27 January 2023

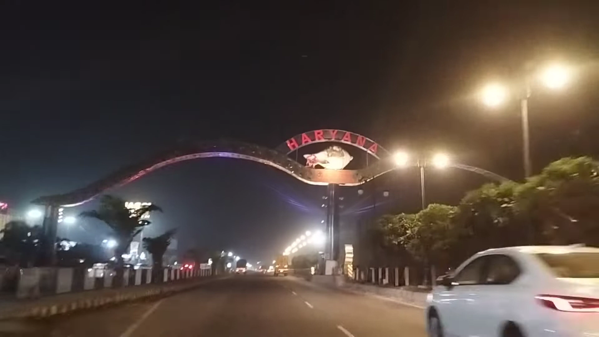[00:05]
यह जग्टी सिटी सेंटर उसाथ में भारत पेट्रोलियम पंप तो जा रहे हैं दोस्तों इस बारी हम नेपाल ट्रिप के लिए हुमला
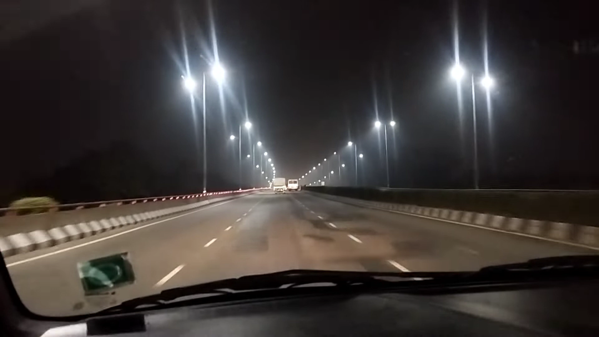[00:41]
और यह इस हाईवे का दोस्तों सबसे लंबा ब् पानीपत का दोस्तों खतरनाग जाम रेता है जब सिंगल रोड होता अब तो हाइवे बन गे सब सहर सब ब्रिज के निचे रहे ज़ते दोस्तों
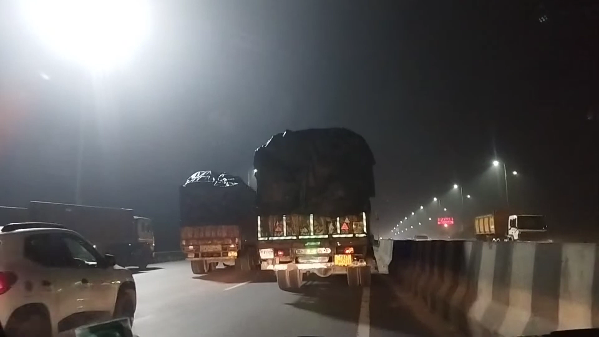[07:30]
दुट्रक वाल एक नहीं वहाँ से जाना था तो सिद्धा सर्विस रोड देख चूसे हैं कि इदर कोई देख लेंगे कोई डापबाने कि सी आरल एच चार पेंच वाराटेरी कि अवेली सेट साथ खर्चा देदो आजें
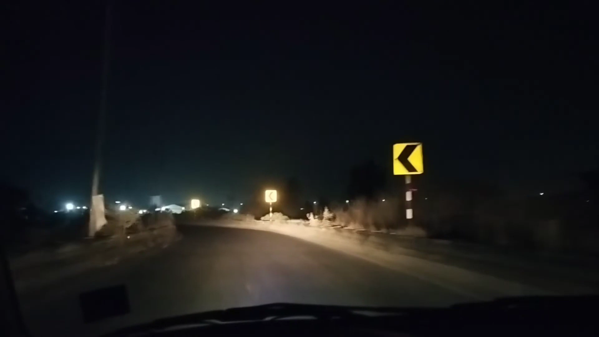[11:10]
आना ही आना है अलीगाड नहीं धाएथाी अलीगड बहुत सायड में है तो आते रहे ने आपको अलीगर को कि लोगो डोस्तम के में एंटर होगे हैं एट लैंग हाइवे दोस्तों यह पर एसके पुरे हाल है रोड के
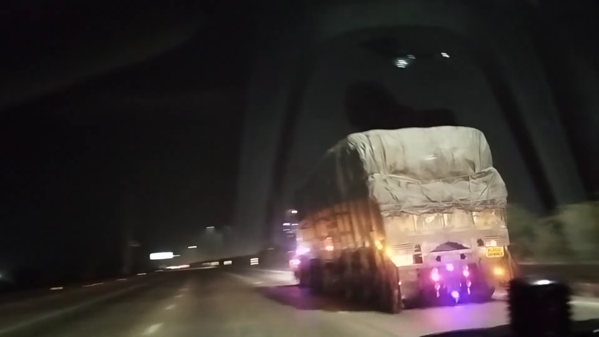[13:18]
मिट्र देख रहा है मिट्र को टूट भी जाते बापी जी है फिर उल्ट गोमने लग जाते हैं पहले ट्रक के बहुत चूटते थे मिट्रा न को टौल पलाजा 2 किलोमेटर आगे है
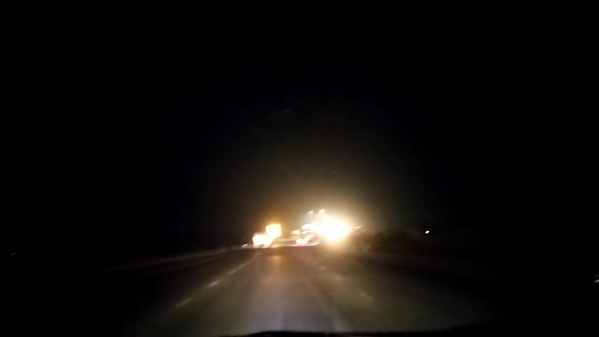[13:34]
देखना तो है यह भी स्वीट दिखाएंगे आपको उतने में चलना पड़ता है इसमें इसमें साट से ट्रक का ओ तो लाए गेनी ना इसमें रेंप है वह यह रेंप बोत इसमें तब आपको अब जी पतन लगना था नहीं कि अभी कि अब करेकीशी तेशिशा खुले ना फेर थे कामलिया लगें धिया तो
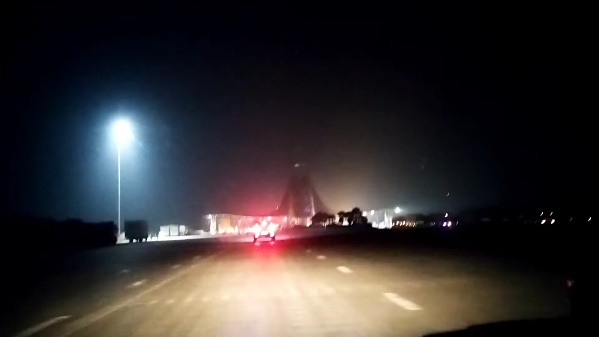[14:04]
इसमें लाइट होती नो स्तों लगी तो क्या प्रम प्यारा लगए वे लगता है निया जी टूल पलाज है वो आ ना
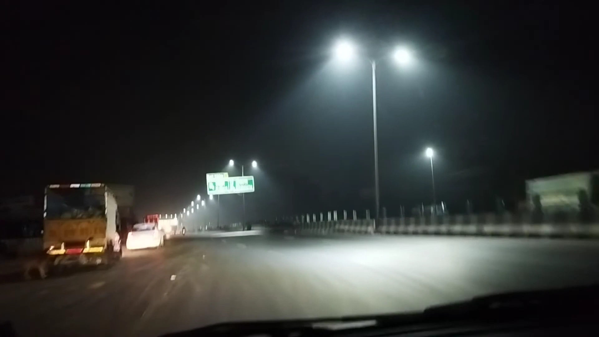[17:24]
मंसूरी मंसूरी बोल दो मंसूरी गाजयाबाद तो लाना कि यहां से रहे गया अम रोहा एक सो पांच कासी पूर एक सबान में लगनाव चार सो फटतर किलमेट तो उसको हमारे ट्यूब लास है जारी नए नए ने साथी तो दोस्तों सुबह के हो गए हैं साड़े छे और